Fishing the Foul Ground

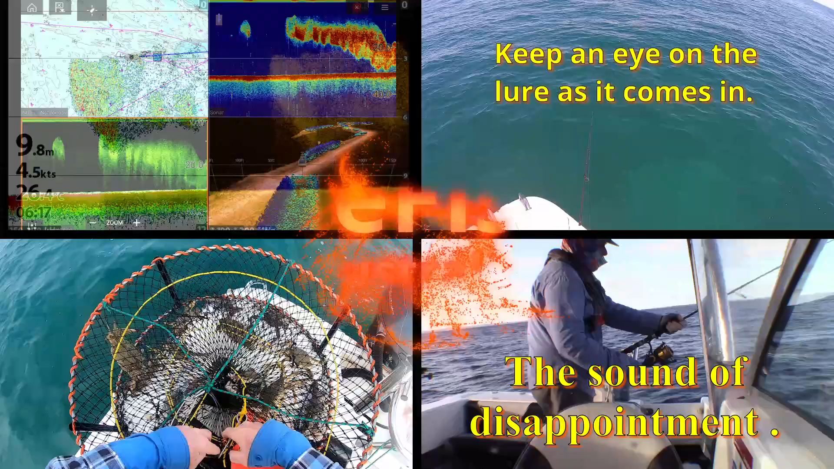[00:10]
On screen: depth 9.8 m
In the first part I'm dropping some crab pots,
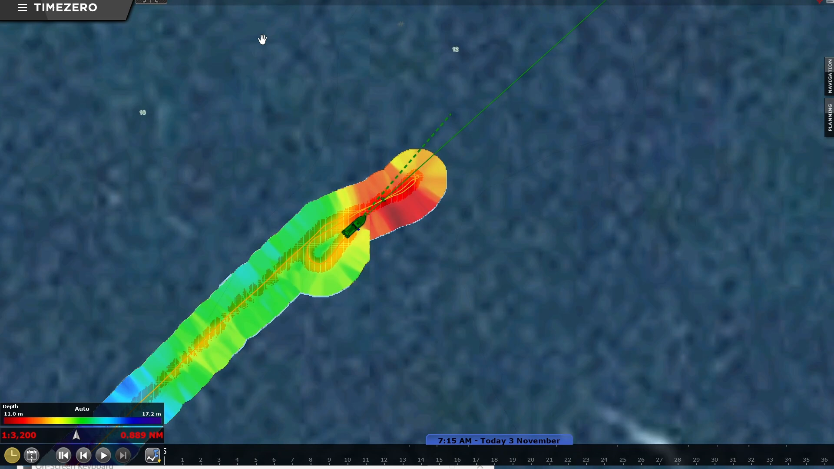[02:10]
This is one of the features I really love about having an autopilot, and that is the fish hunter mode.
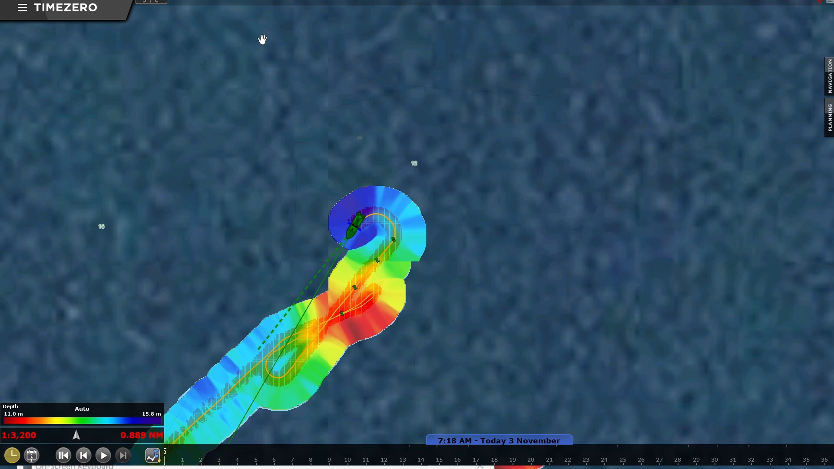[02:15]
There's lots of different scanning patterns you can use. I like the figure eight, which ends up being sort of a flower pattern by the time it's finished,
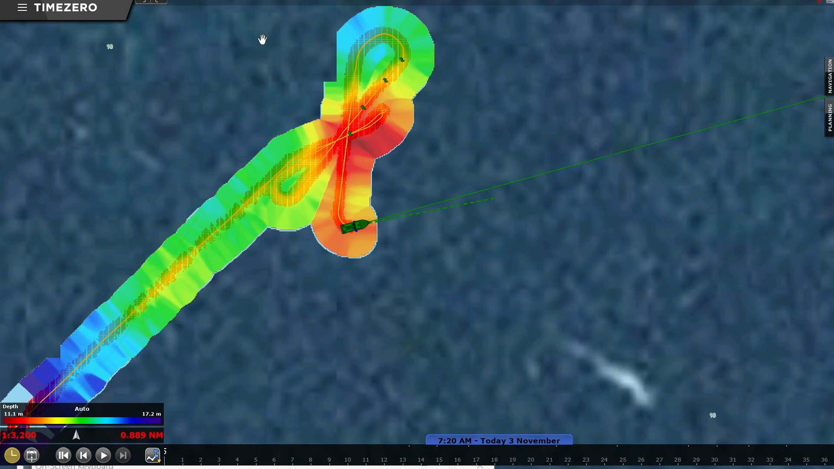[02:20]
and that covers a lot of ground fairly thoroughly.
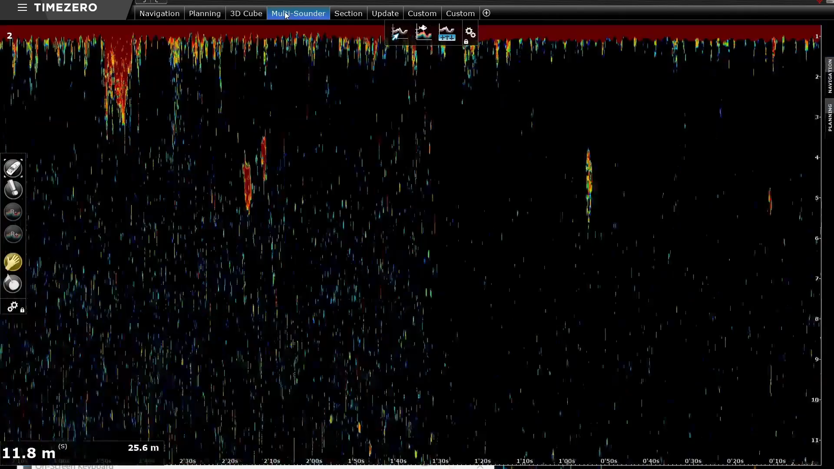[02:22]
There are other patterns. The figure of eight's not a good pattern when there's other boats around, but when you're in an open area where there's no shallow water nearby, etc., it is great, and it is perfect for scanning around the foul ground when there's no one else there. But as I say, there's lots of other patterns you can choose from. Some of them I don't use much, or if at all. Others aren't too bad if you're in narrow sort of areas.
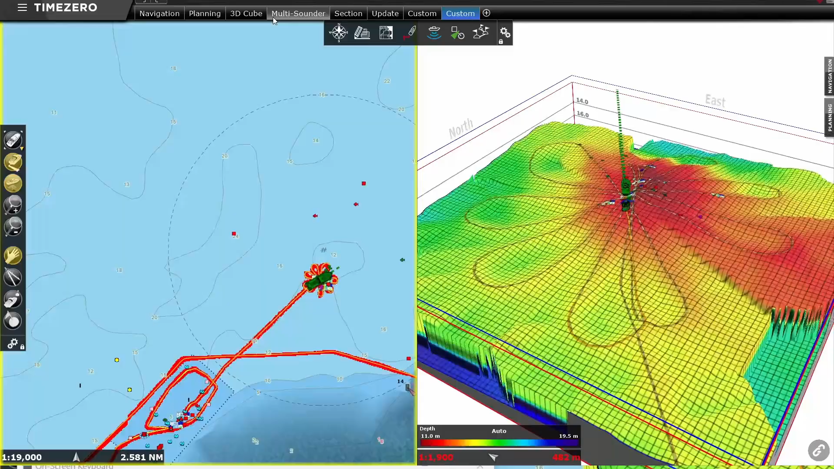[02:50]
And as you can see from this, the figure eights end up being a flower pattern, and you'll notice some of the edges are being squared off.
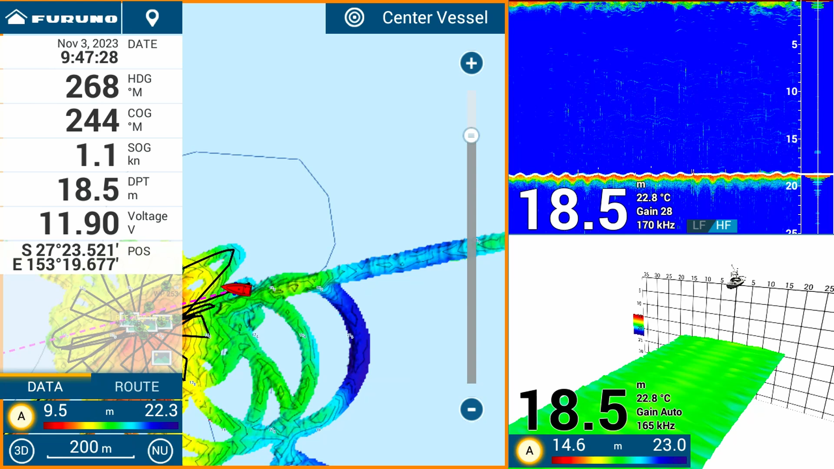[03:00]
On screen: depth 18.5 m, water 22.8°C
That's just because the MFD doesn't keep all the track data.
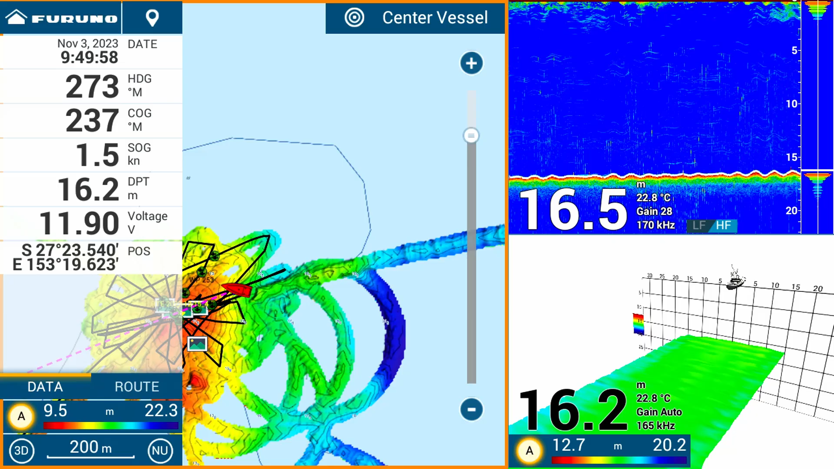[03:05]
On screen: water 22.8°C
It decides that the track is near enough if it drops out some intermediate data, and that ends up squaring off some of the corners. But anyway, if you're thinking about getting an autopilot, make sure you get one that does fish hunter mode. I'm sure they all do. Some perhaps better than others.
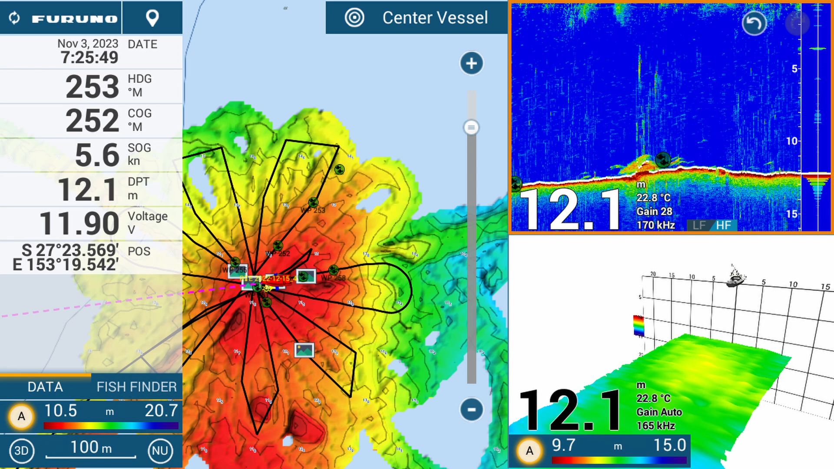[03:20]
On screen: depth 12.1 m, water 22.8°C, speed 5.6 kn
I really love the Furuno modes. It is great.
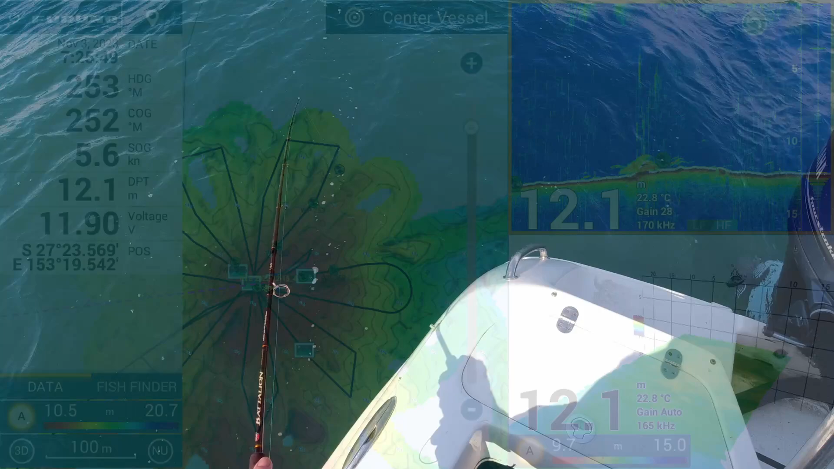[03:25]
On screen: depth 12.1 m, water 22.8°C
Something baby, but still got something. Oh, one of them.
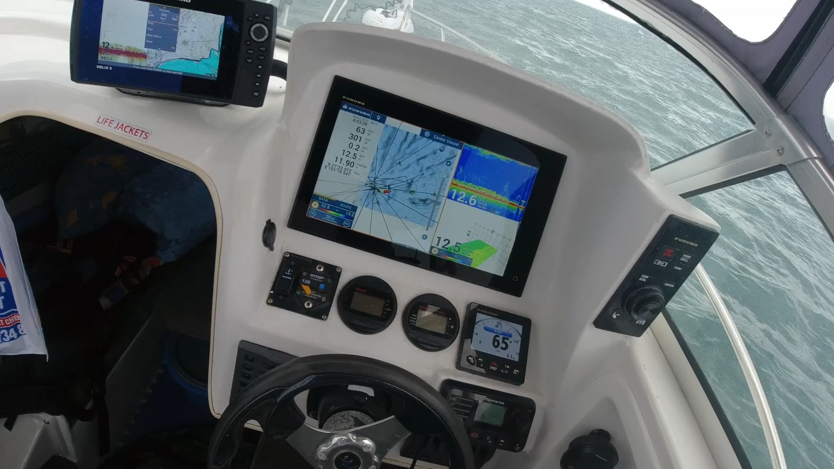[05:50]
Try and get it down amongst the fish at the bottom. Oh, there's a lot there. I might try moving too.